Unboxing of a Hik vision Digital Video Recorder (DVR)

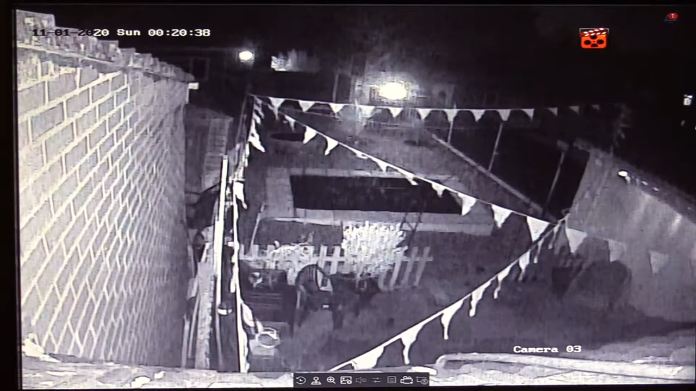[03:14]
Well here it is Not ten minutes later All set up and working I'm not going to show you all four cameras But I'll just show you this one Because you've seen that where the fountains are I'm quite impressed It has a whole host of features That I'm never going to use Such as Pan, Tilt and Zoom And also you can set up a tour On the cameras But one thing I did note Is that this Down the bottom here Each camera has this It's settings for each individual camera So I can do There's the Pan and Tilt
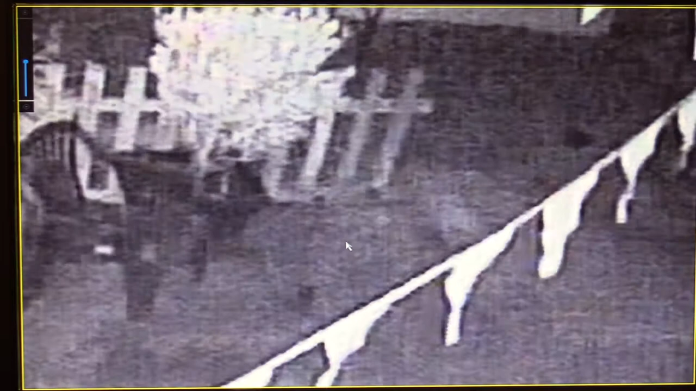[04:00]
Yes I know It gets pixelated But I've never seen Digital Zoom before Not on a DVR But this one does it I can change the image settings The whole host of features over here